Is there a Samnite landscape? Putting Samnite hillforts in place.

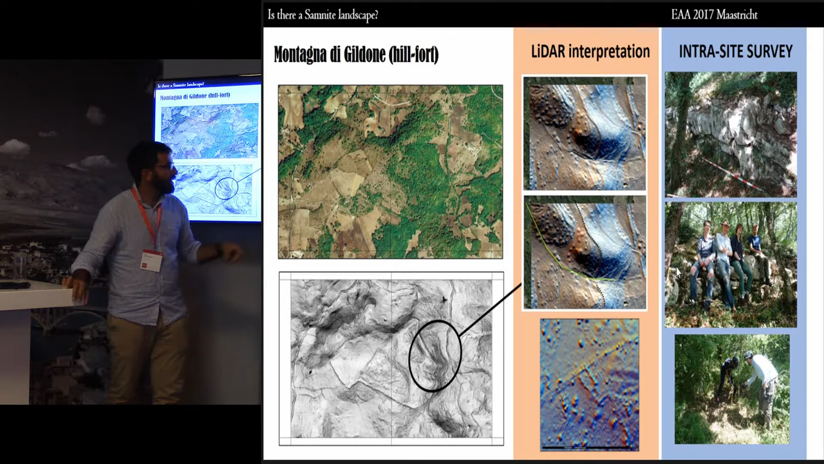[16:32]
So you see here, polygonal walls, really big slabs work. So my team is sitting over the wall. And here we have another case in the center of the, in the upper part of the hill. So that already also points to a later occupation of the area.